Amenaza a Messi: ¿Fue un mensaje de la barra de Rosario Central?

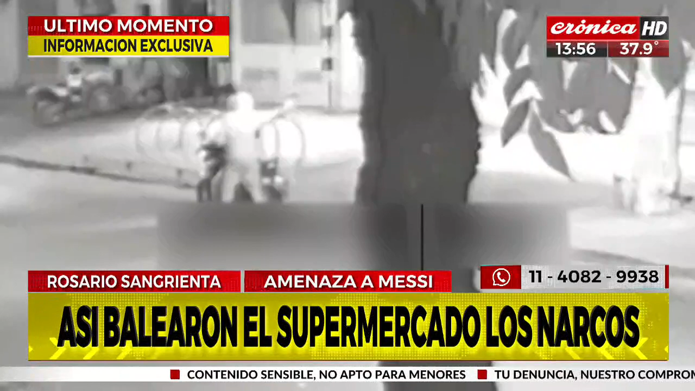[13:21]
y hay otro en la moto sí a ver el tipo está al lado de la moto atención con la edad ahí no vi la edad menor de edad sí no no acá no se ve si es mayor o menor una especie de mono blanco hablando de menor de edad el que está buscando es menor